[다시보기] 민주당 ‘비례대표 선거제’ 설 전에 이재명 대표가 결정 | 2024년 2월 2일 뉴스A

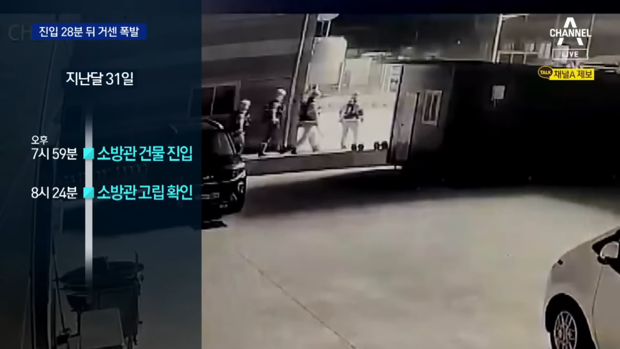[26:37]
고립된 걸 확인된 시간과는 불과 3분 차입니다.
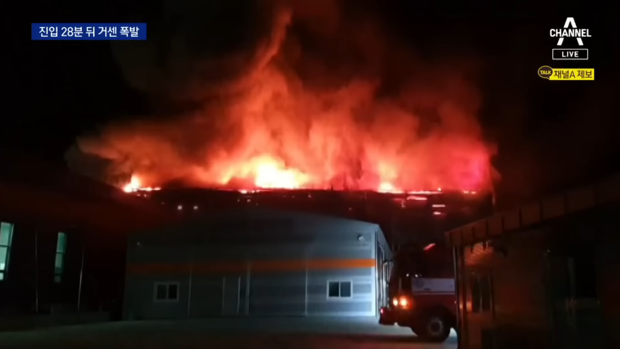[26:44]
꽝! 이랬거든요. 예, 거기 이제 뭐 하여간 폭탄 떨어지는 소리매로 예, 그렇게 경험이 한 번 딱 났어요.
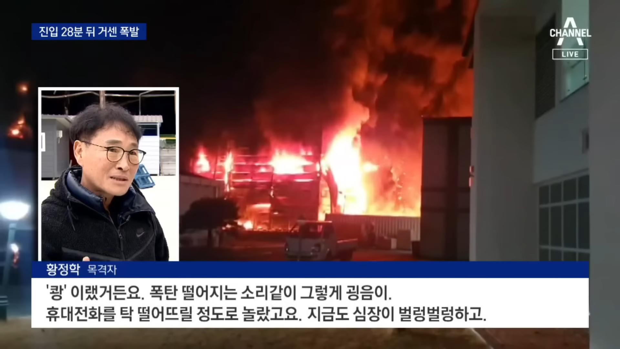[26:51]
휴대폰을 탁 떨어뜨릴 정도로 놀랬고요. 지금도 심장이 벌렁벌렁하고.
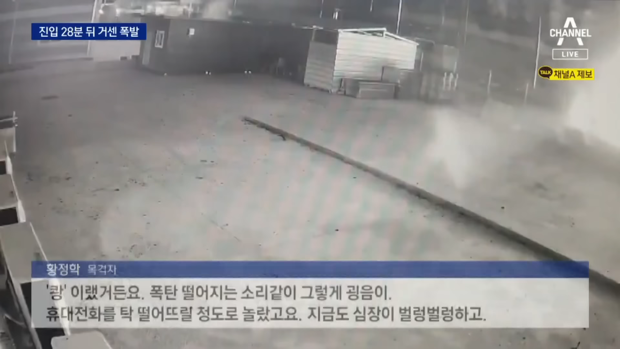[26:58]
다른 곳에서 포착된 영상. 화면 전체가 순간 섬광에 휩싸일 정도로 위력이 컸습니다.